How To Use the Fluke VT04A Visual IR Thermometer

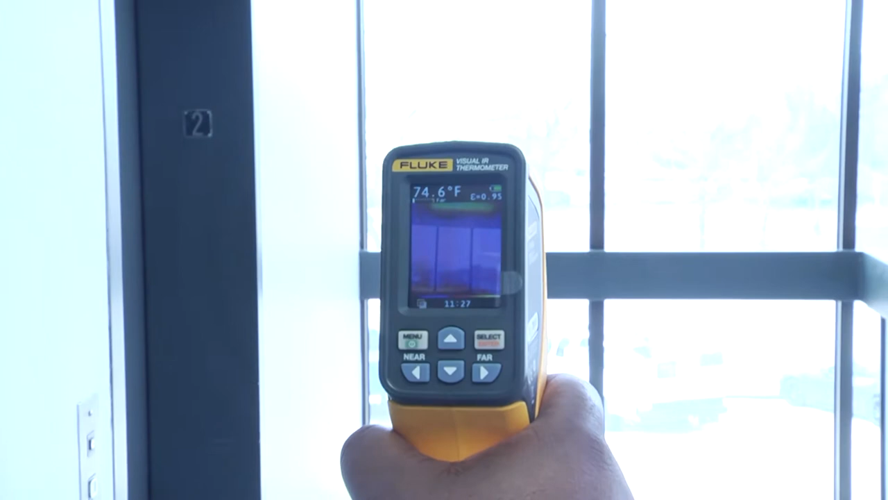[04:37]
On screen: spot 74.6°F
to these big windows out here so we can really see some different temperatures so
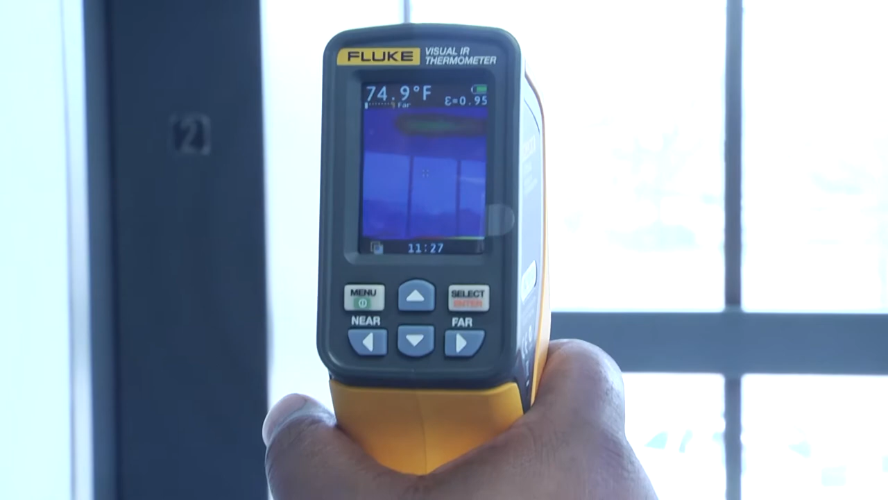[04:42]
On screen: spot 74.9°F
if you look up at the top you can see the light fixture that's glowing bright orange and then outside
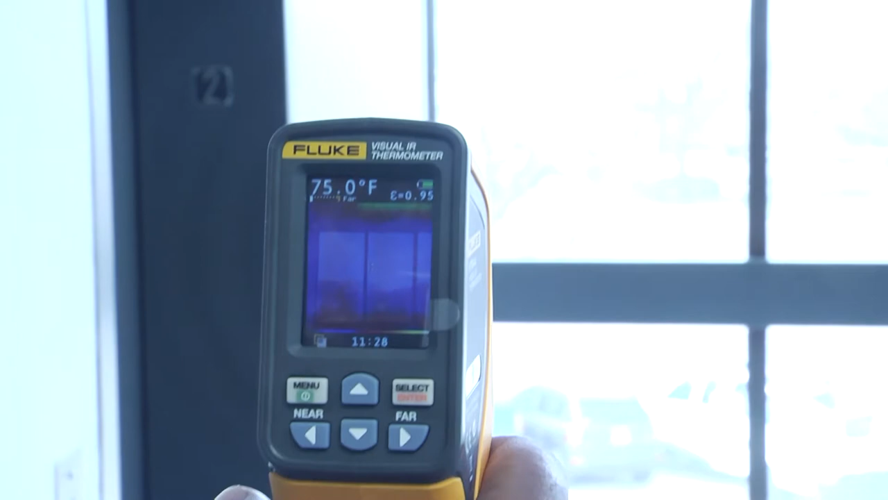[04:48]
On screen: spot 75.0°F
it's a little it's a little cooler outside today in Dallas it's probably right now 65
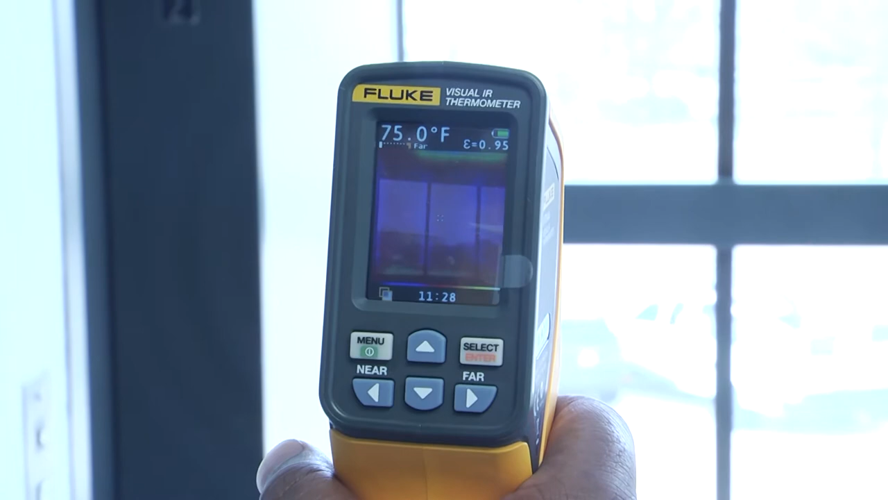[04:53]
On screen: spot 75.0°F
or so degrees and then you've got the pavement outside or around the where
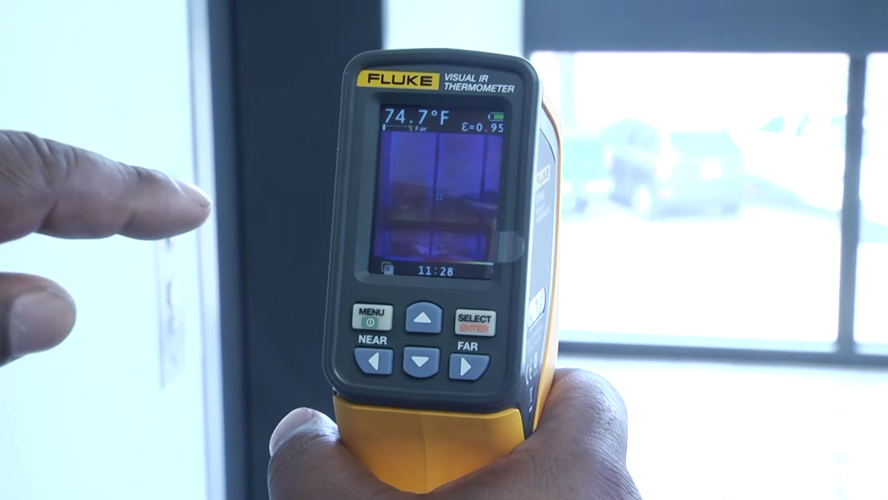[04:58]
On screen: spot 74.7°F
the trees are you can see it's just a little bit warmer showing a little bit more heat there we've also got these three